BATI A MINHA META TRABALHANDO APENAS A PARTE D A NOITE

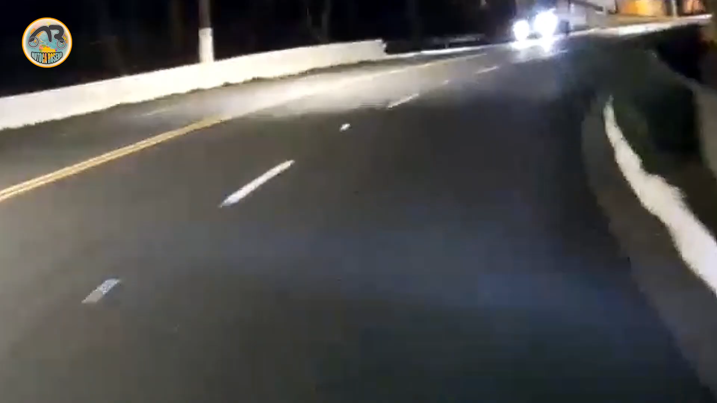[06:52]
Não tá dando pra ver Mas tem um prédio Não dá não pra ver
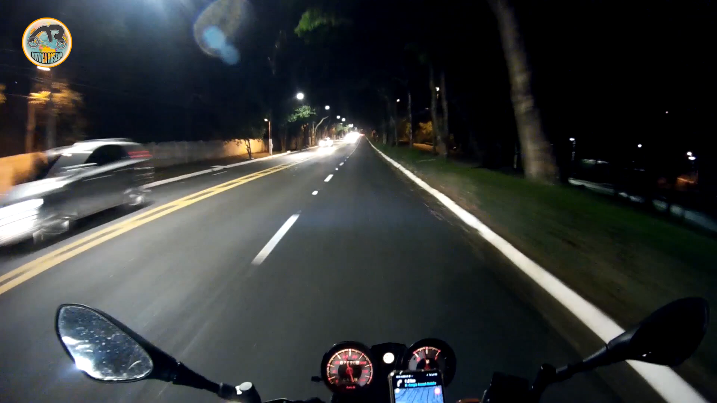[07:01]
Tá muito escuro Essa aqui é a região Que eu vou pra Vila Sônia Agora Tô no Morumbi Vou pra Vila Sônia Aqui os caras andam puxados E olha que tem Tem Lombardo eletrônico Que tem Radar Tá vendo aí
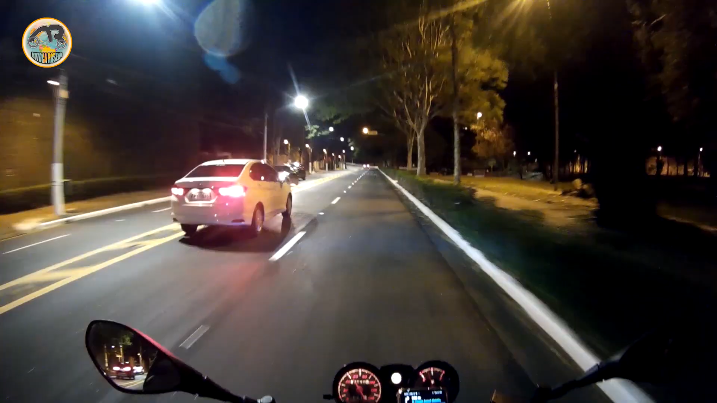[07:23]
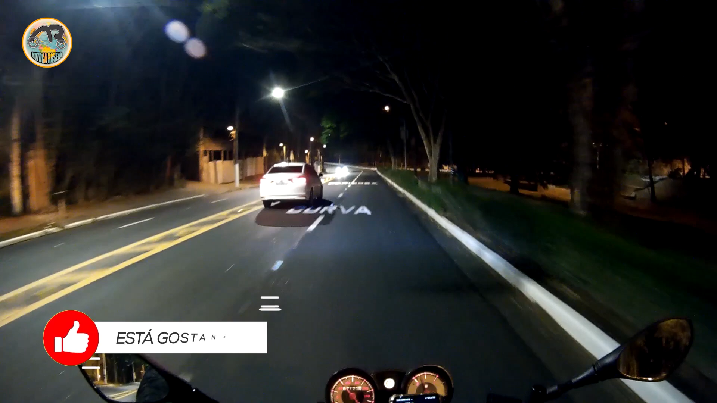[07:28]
Os caras param No radar Depois ele arrasta Lá Joga 100 por hora Se você tiver na frente Ele leva
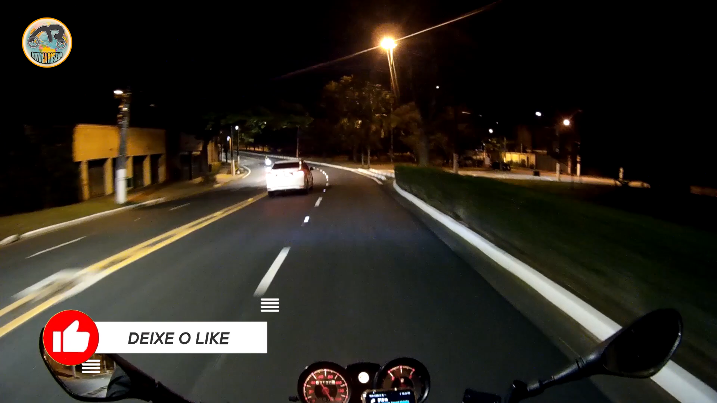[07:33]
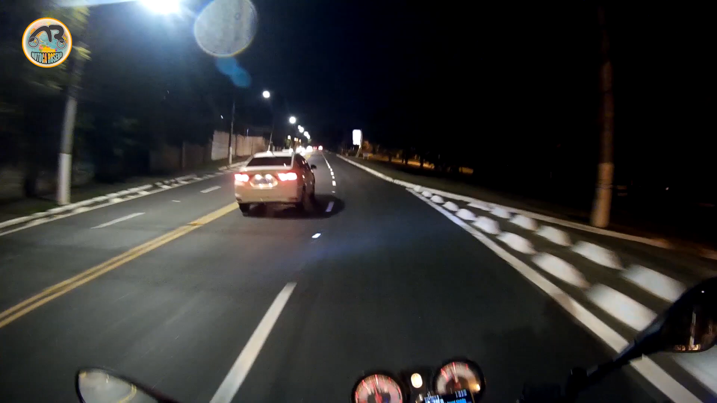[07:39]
Essa região Eu não gosto muito De trabalhar Em região do Morumbi Aqui tem muito assalto Muito roubo Mas tocou pra cá né Fazer o que aí Olha o estádio do Morumbi aí Grande São Paulo
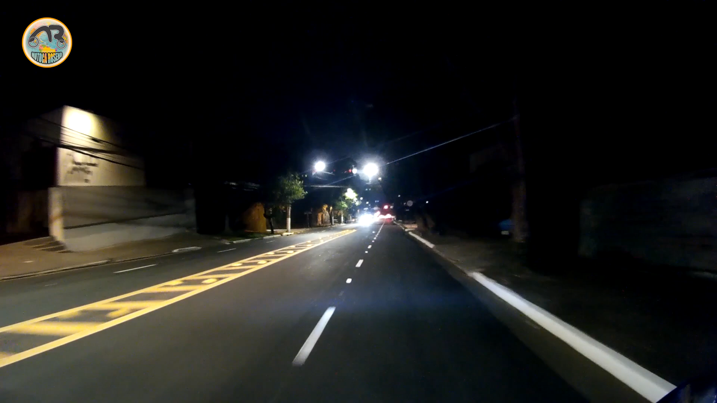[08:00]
É isso aí É o gigantão de São Paulo Tem polícia aí na frente Será que tá tendo jogo aí?
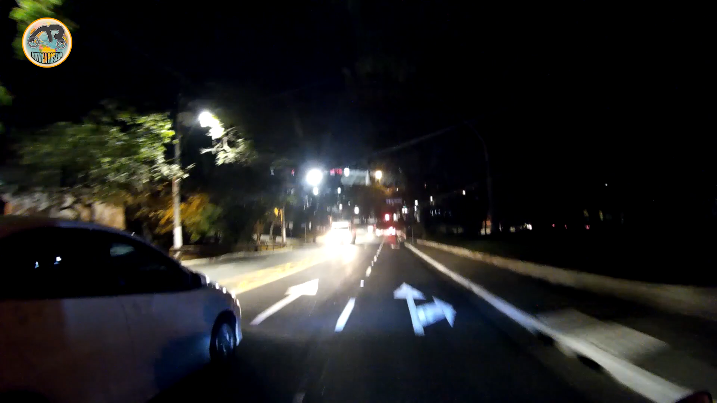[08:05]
Eu acho que sim
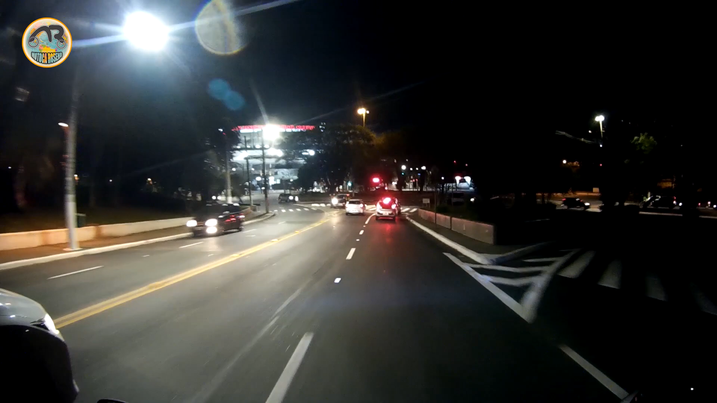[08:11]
Acho que tá tendo Tem polícia aqui na frente